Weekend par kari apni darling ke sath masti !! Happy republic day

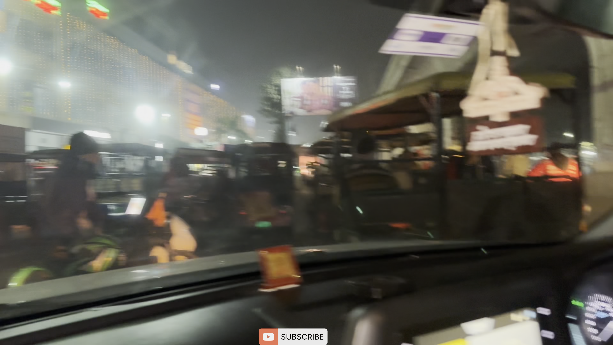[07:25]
हाई दीदी डिपर दे रहे हैं भुलते हैं हम लोग आंगे वहले अंकल को बोल रहें अंकल साइड हो जो डिपर है